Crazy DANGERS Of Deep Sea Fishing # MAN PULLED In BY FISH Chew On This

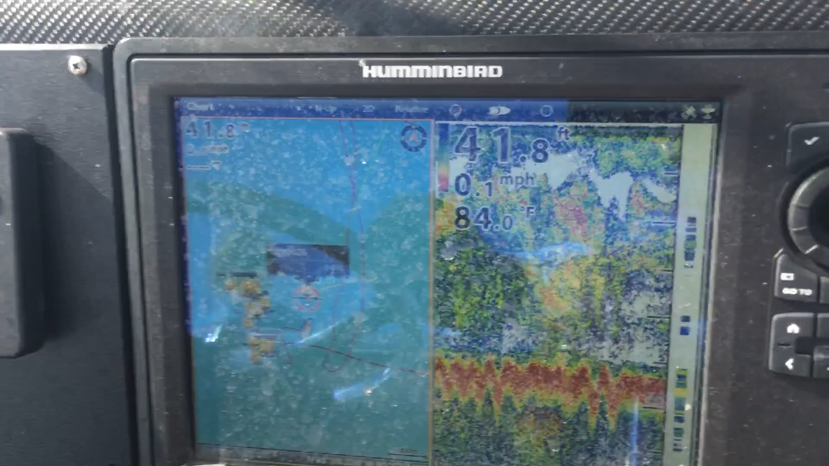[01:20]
On screen: depth 41.8 ft, water 84.0°F, speed 0.1 mph
And that's what it looks like on our hummingbird Onyx with all the big fish underneath us and all the bait fish. So hummingbird Onyx,